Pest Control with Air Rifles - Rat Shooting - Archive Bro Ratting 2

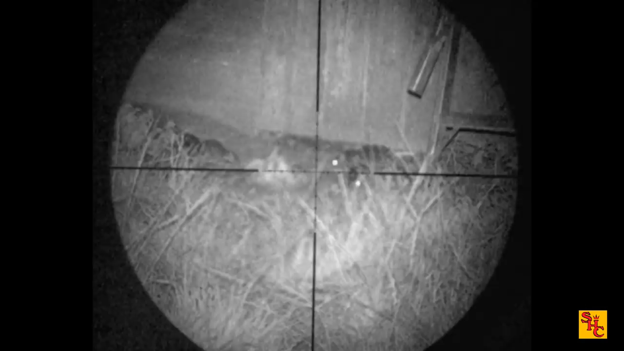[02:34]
see he's come across a feeding party what are they doing eating the bait he put down so it's well worth the effort if you know what they like and we know they like the food here
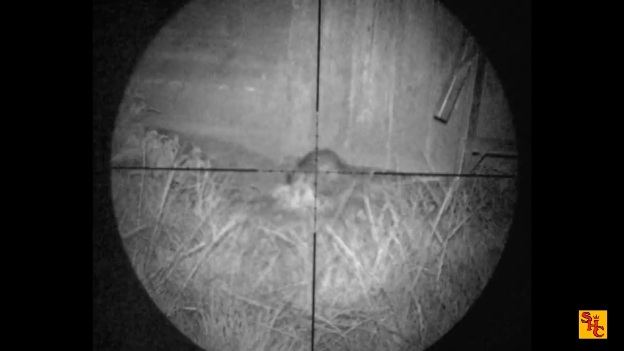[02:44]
nice big fat rat down nicely done there bro
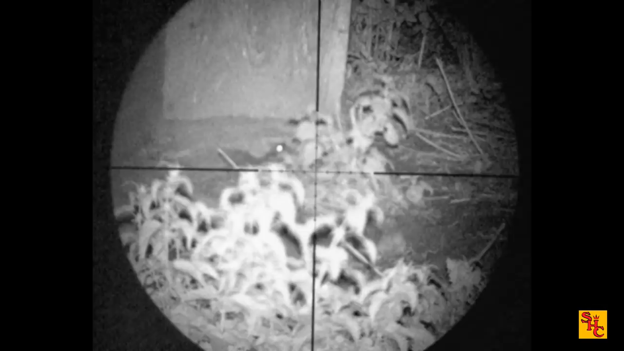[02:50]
they can smell it quite well from there the holes wafting towards them when they stick their heads up they become an easy target we usually shoot off sticks if you don't know already come to an area have a quick look around
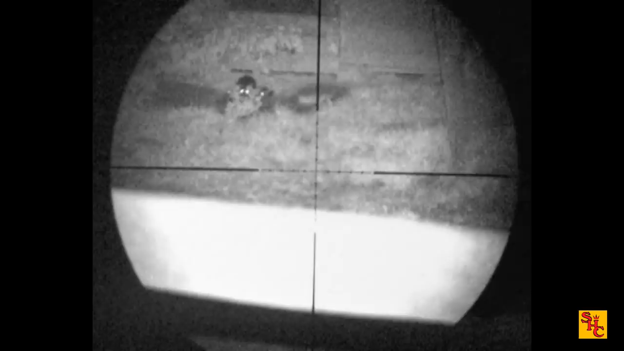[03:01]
watch all what happened there they're all running for cover maybe they clock bro
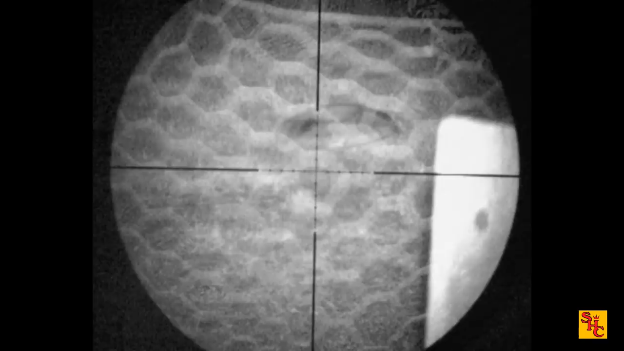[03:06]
in a bit of moonlight maybe
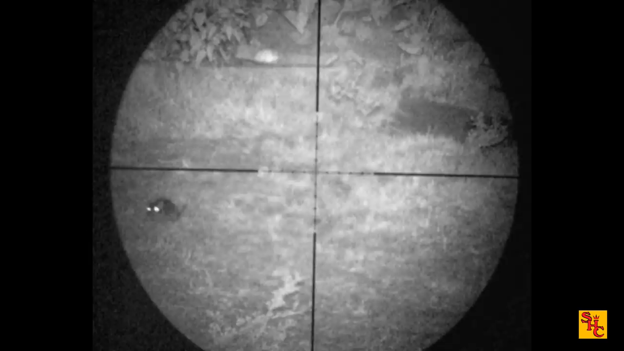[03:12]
they look a bit nervy to me dashing in and out they sit back away they think they're safe this is the problem see
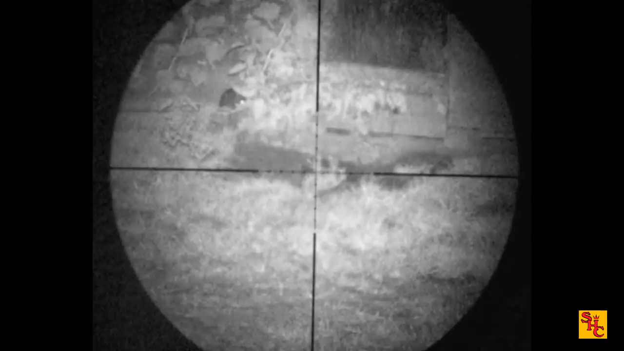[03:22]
when they're like that they're very difficult shots they're gonna take one yes knocked it
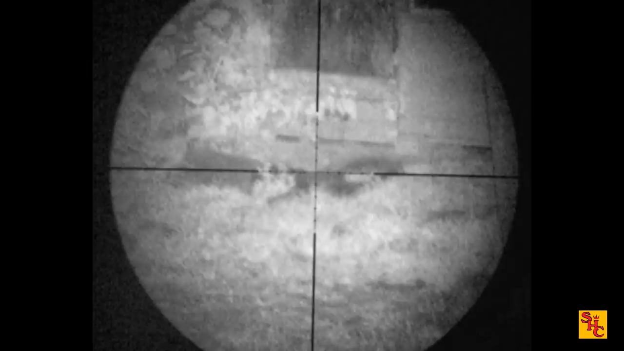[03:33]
back down the hole gonna pick your moments rather kill them or not shoot them at all
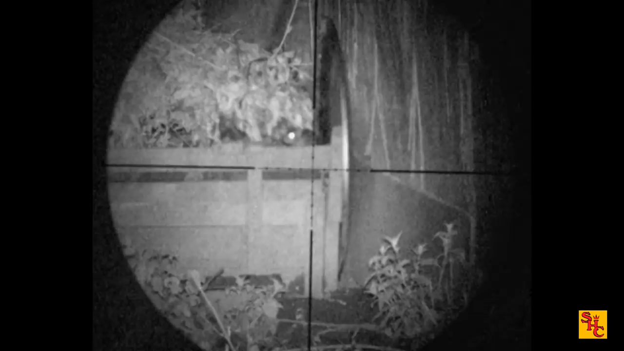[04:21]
much to the owner's annoyance so we'll be coming more often keep the numbers down the upturn trailer can be quite prolific sometimes that one drops to the ground and causes another one to stick its head out quick reload the slick cocking mechanism from the air arms s510 side lever that one almost stayed too long another target there it's good when you get two or three in one location like that
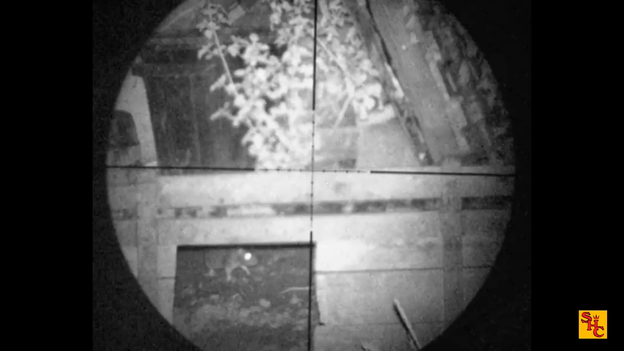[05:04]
unfortunately bros forgot to reload there's a trouble with the dry fire firing the rifle with no pellet in no mistake there though
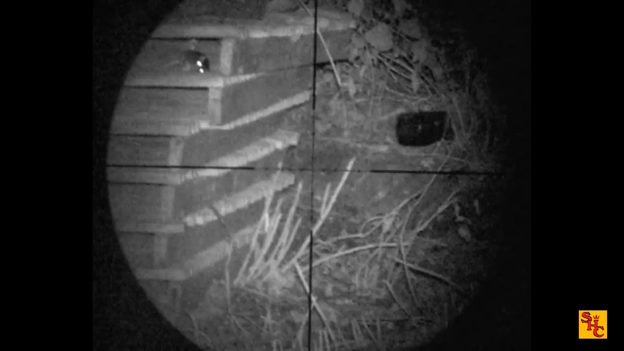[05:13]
once we've decided on an area it's quite active we tend to forget other areas and concentrate on them i think he missed that one close miss though
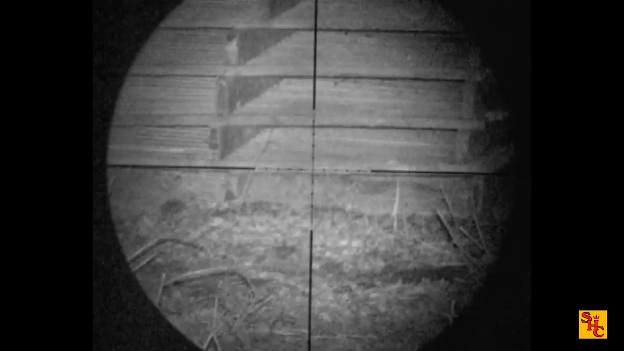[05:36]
does that come back again or is that another one not hanging around is it bro's going to dally here for a while sometimes pace there we go there's another head sticking out
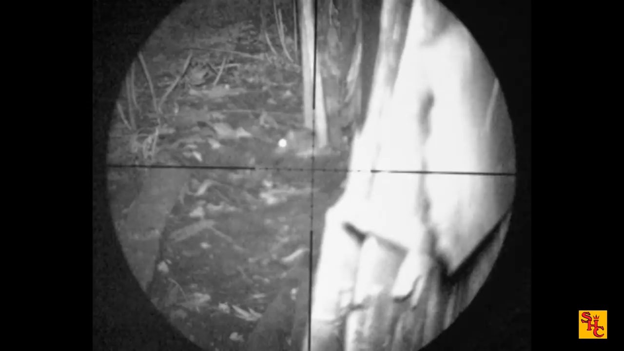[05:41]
i think it was a high body shot actually or in the neck results the same though
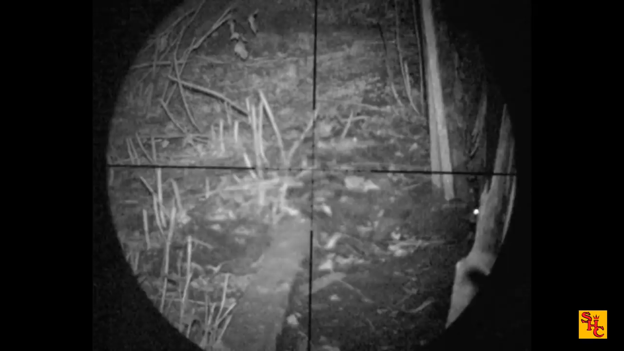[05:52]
you tend to find them in groups a lot so once you've shot one or two in an area tend to stay there for a while and then another night you'll come and they won't be in that area be somewhere else a quick walk around you'll soon work it out well that's what we do in this location anyway get another head poking at the sheds
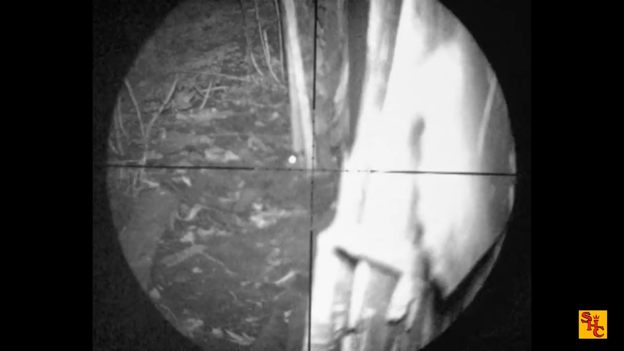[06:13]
quite difficult to shoot them in there when they stick their head out
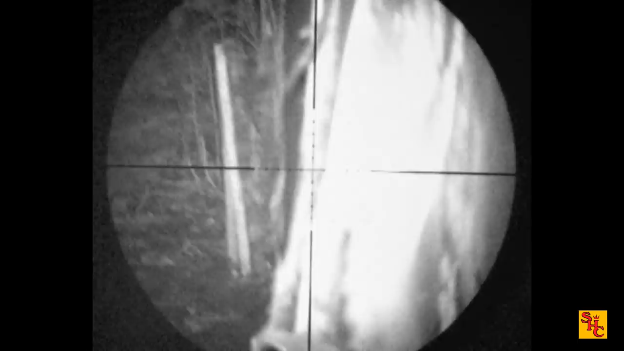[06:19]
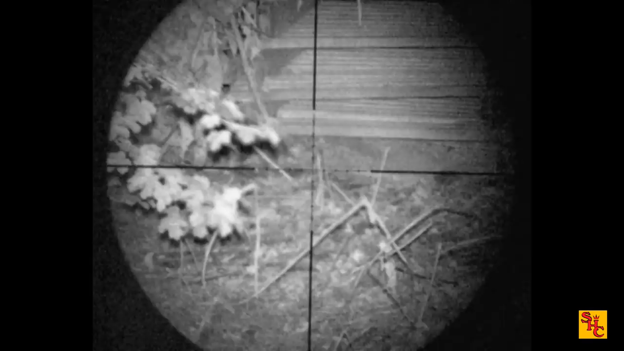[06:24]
there we go back to the upturn trailer again quite a few meters under there and they feel quite safe what could go wrong bro's not shooting because he can't see the head properly
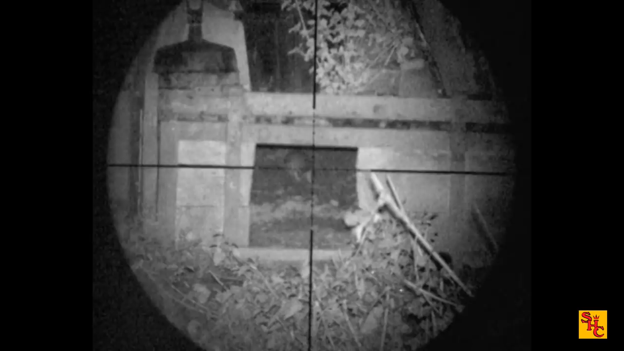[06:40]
on the small rats body shots of the 177 work quite well his rifle's about 11 to 11.2 foot pounds
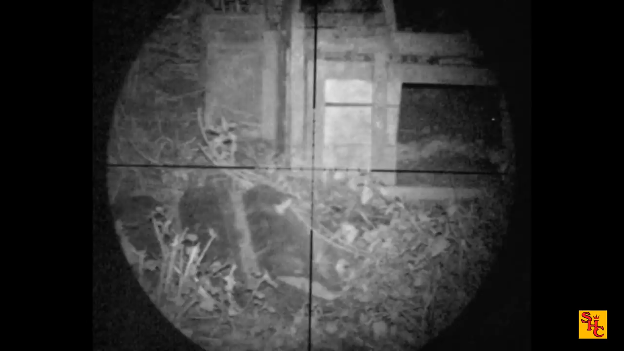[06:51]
nicely under the uk legal limit of 12 and he's shooting within the capabilities of the rifle there we go nice set of eyes nice and still wallop oh it's quite close you can put the crosshead a little bit higher just to allow for the pellet climb into the crosshairs
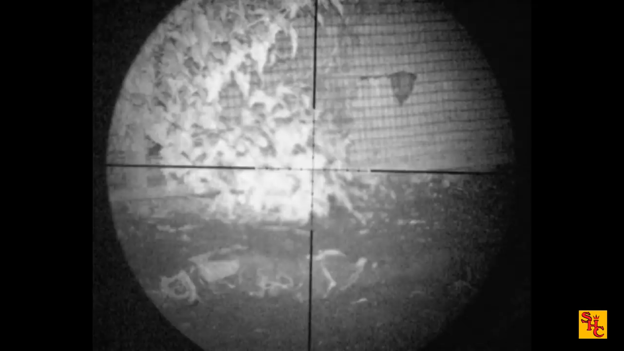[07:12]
duck's bottom
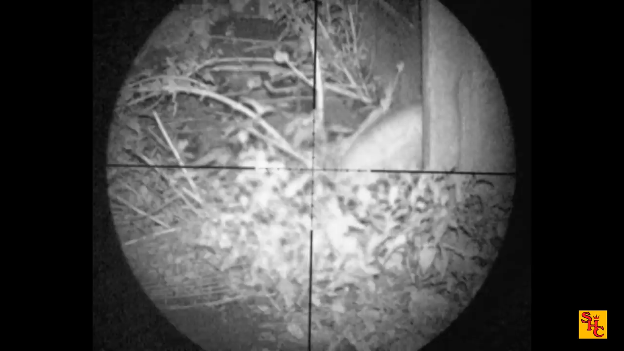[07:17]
another rat he's having a bit of a mooch about is that enough head to take a shot at is that a good sniff about there we go oh yes i think he just got caught with a head movement there let's have a quick look shall we that's the point just before he pulled the trigger and the cross says just on the top of the rat's head so he probably